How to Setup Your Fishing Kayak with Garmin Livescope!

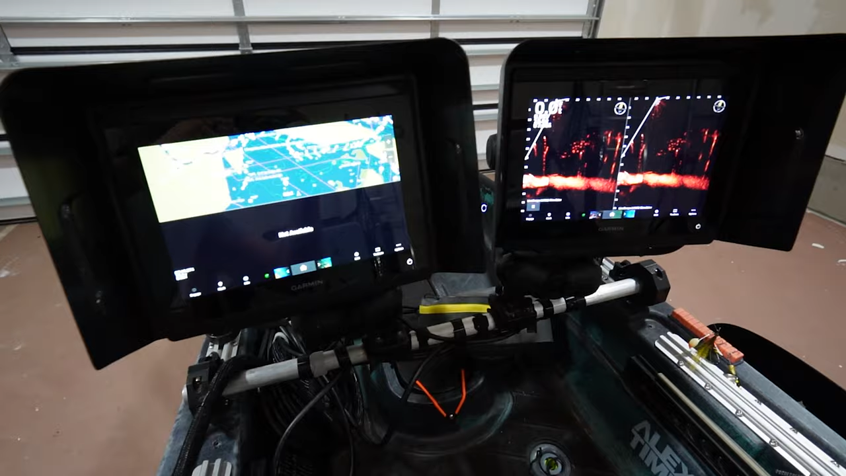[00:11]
Starting with the screens I've got two Garmin GPS map 8610 XSV screens.
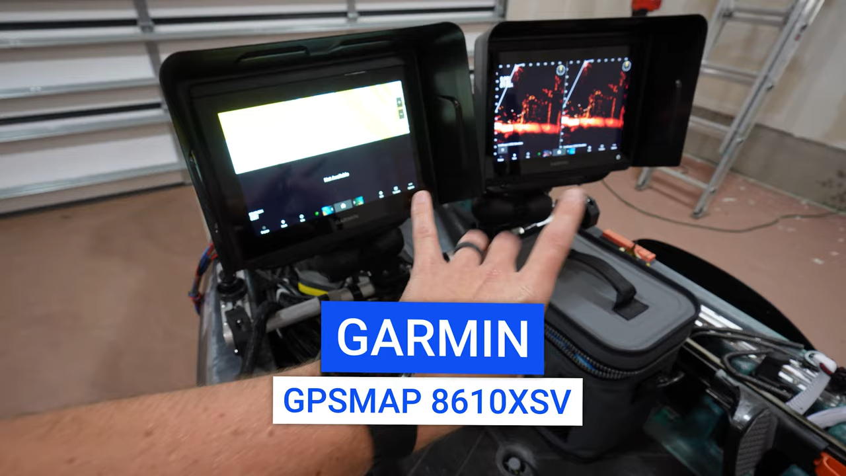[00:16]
I have two. A lot of people think it is overkill but the primary reason why is if you look down here I've actually got two Garmin LiveScope transducers.
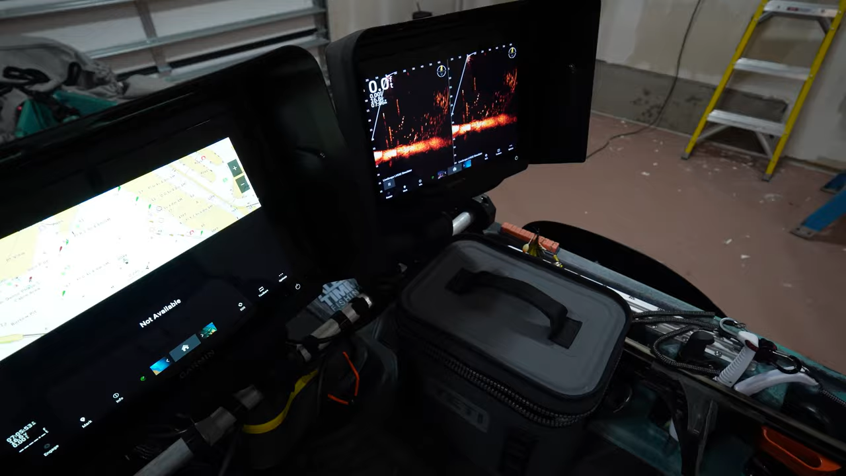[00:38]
So if we go back up to the screens here the way that I use the screens as you can kind of see here this is in
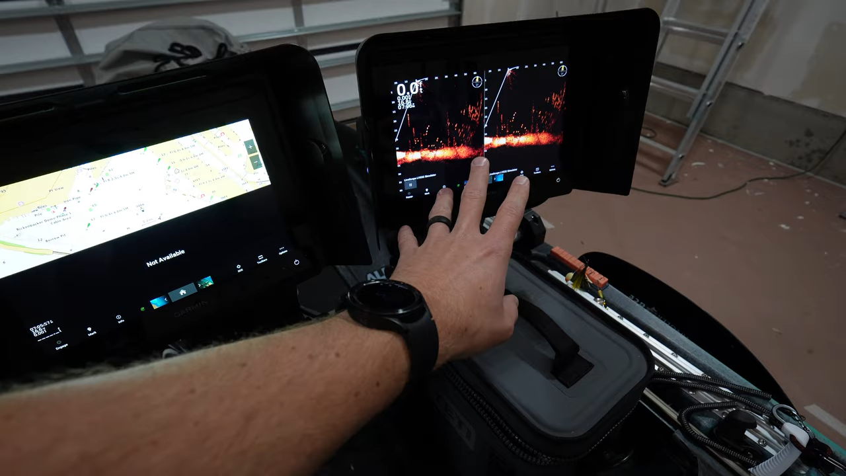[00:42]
demo mode because I'm obviously in my garage but on one side of the screen I can have the LVS32 I can have the LVS34.
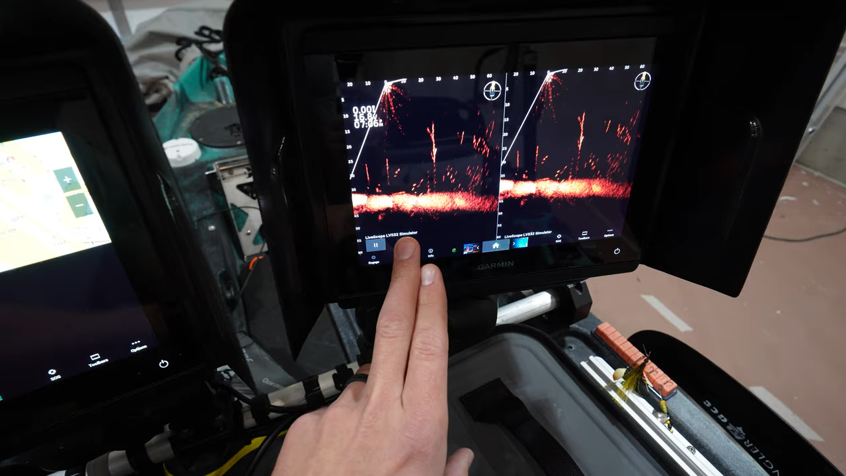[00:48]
I do this for split screen testing or if I have one
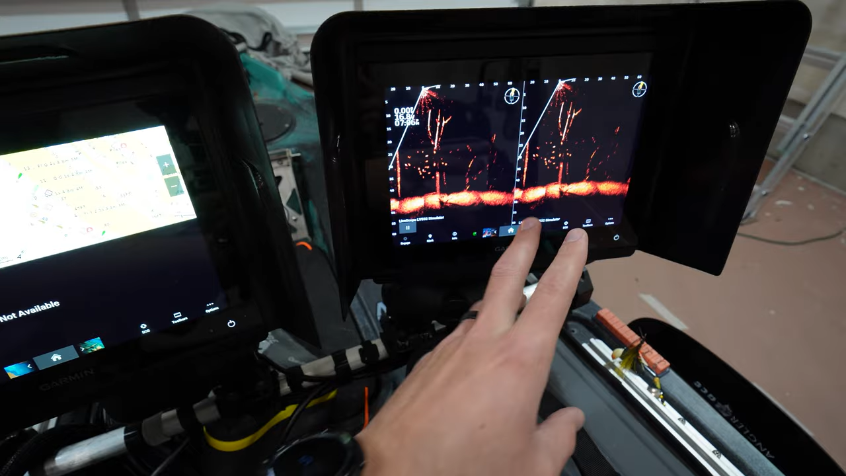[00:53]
in forward one in down there's a lot of cool things you can do with it and then the other screen I would